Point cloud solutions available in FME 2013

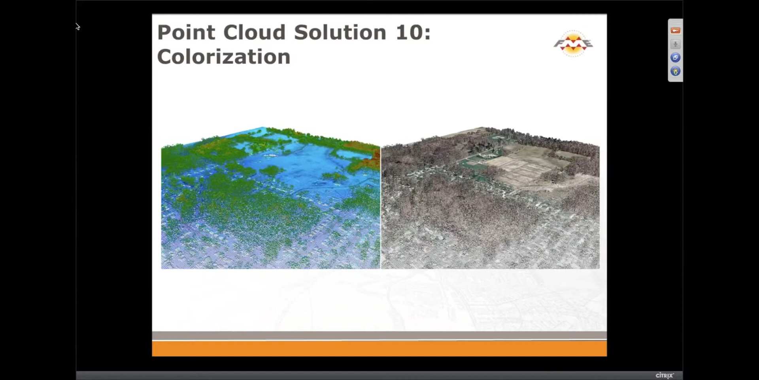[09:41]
other kinds of results yeah lots of interesting again some scenes from Langley
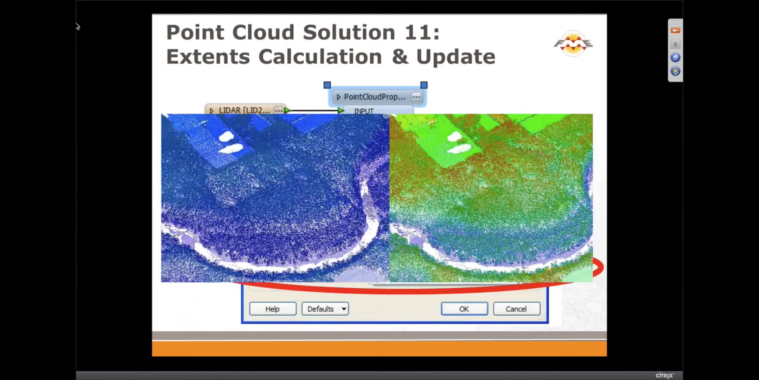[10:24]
after when you match your header for example the last file is the actual content of the file right we have some solutions for ArcGIS we can generate last d files which allow you to
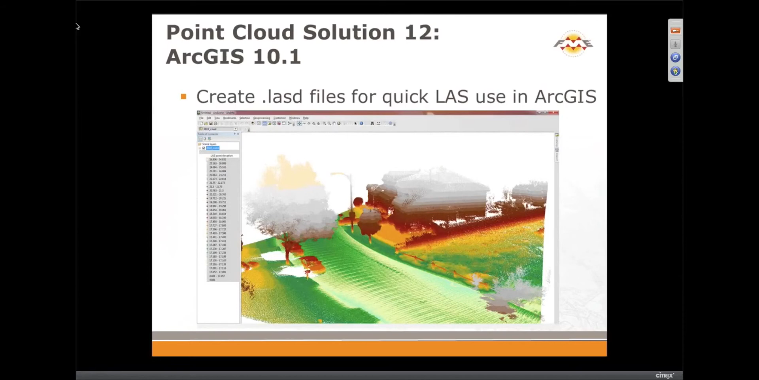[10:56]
so there it is that was another customer driven request to
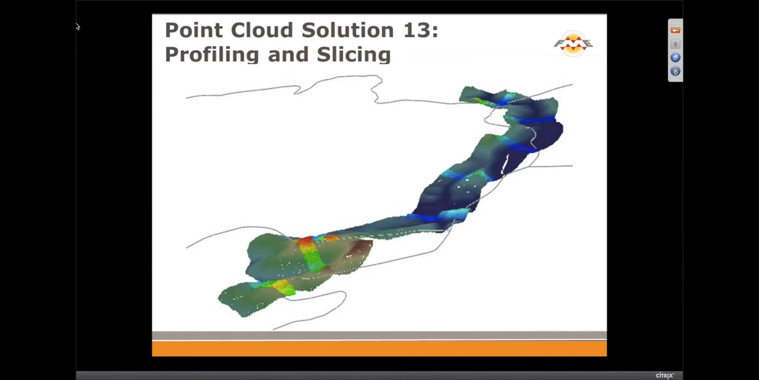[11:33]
and a point cloud we will generate for you a bunch of slices along that line perpendicular to that line so you can view those for your for your work and for further analysis so and now something new yes
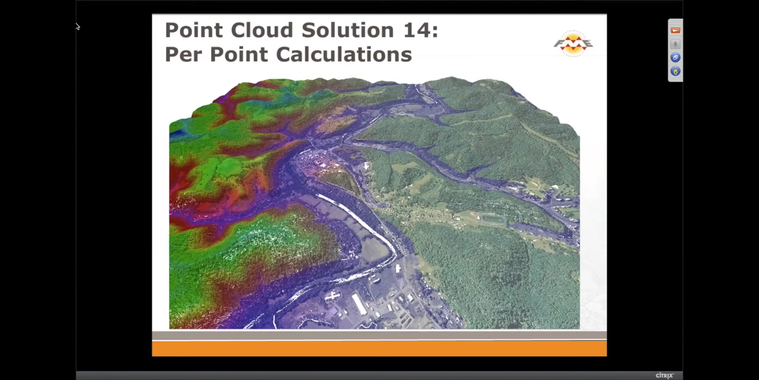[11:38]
calculations per point we added point cloud expression evaluator
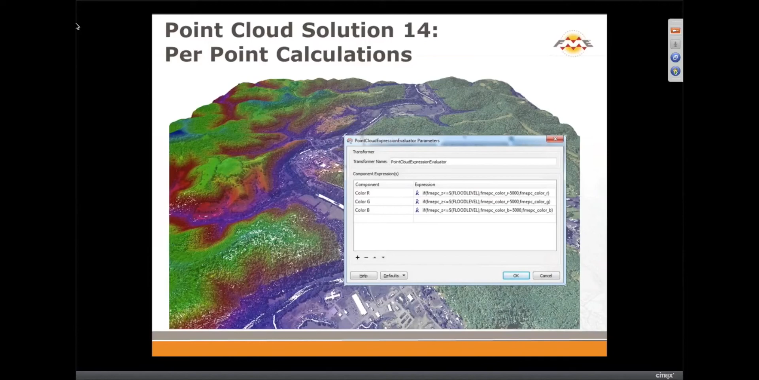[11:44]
before FMI 2013 my favorite transformer was raster expression evaluator but now I have this transformer to play with we
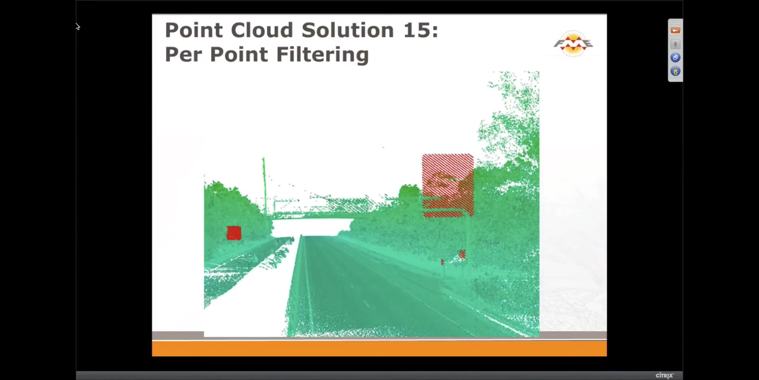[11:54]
also have another transformer similar to this one which is point